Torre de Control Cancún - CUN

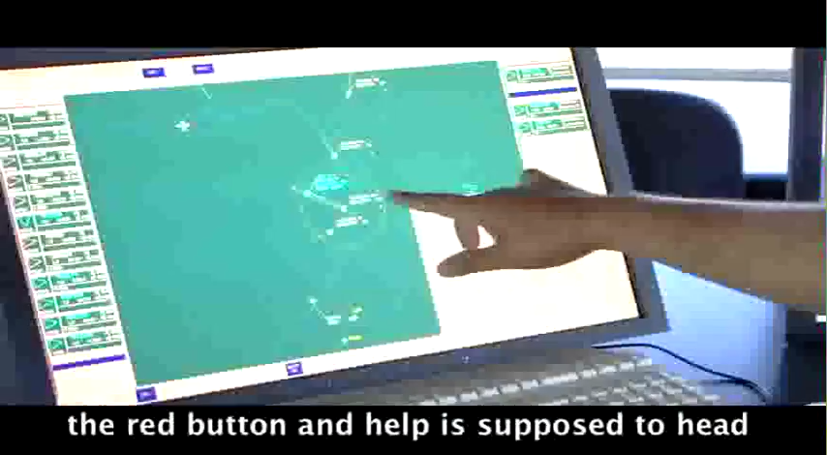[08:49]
El 3-0, mira, la pista en uso.
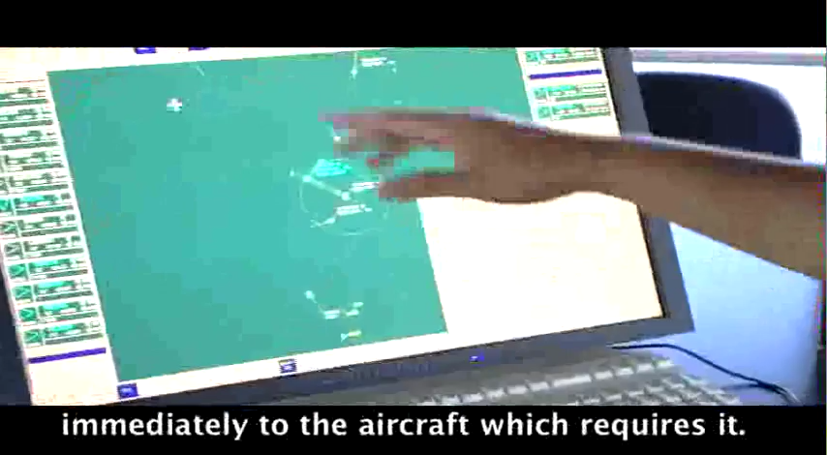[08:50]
En un minuto más se desconectaría para autorizar el aterrizaje
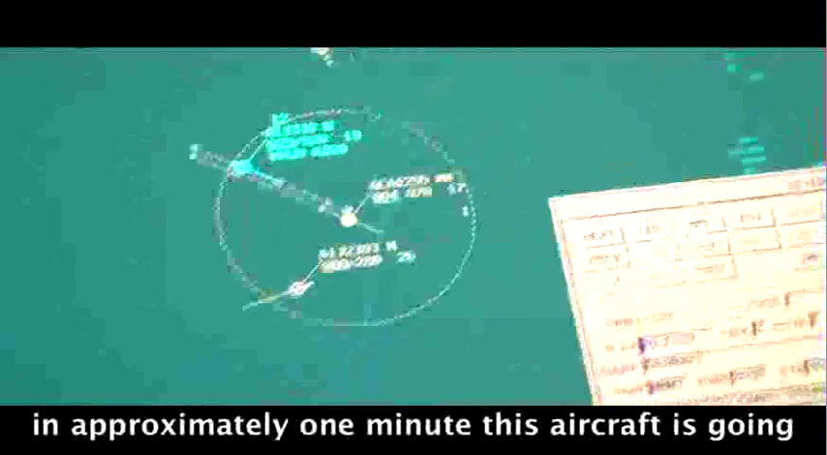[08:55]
y lo podemos observar en la aproximación final a la pista 1-2-6.
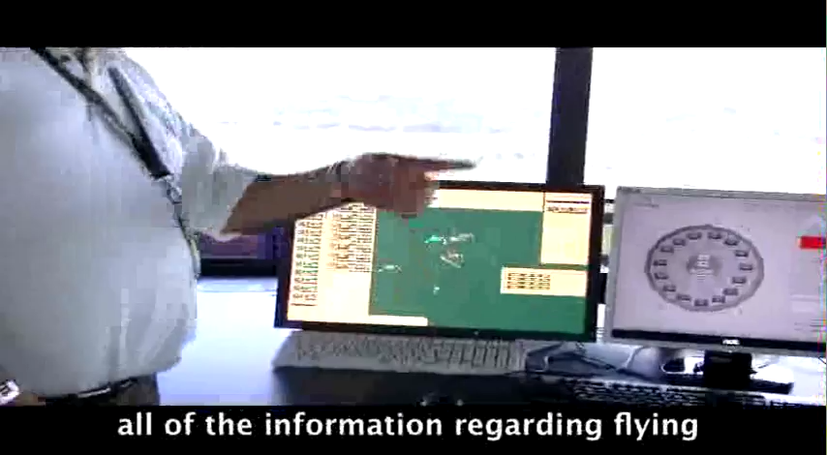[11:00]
Igualmente desde esta posición se pueden observar todas las aeronaves, así como las ventanas que son compatibles.
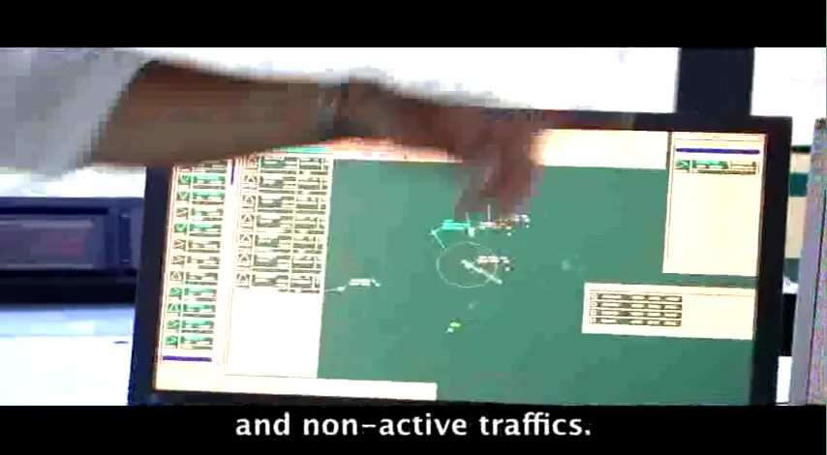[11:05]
Y lo que está haciendo cada controlador en su posición de trabajo respectivo.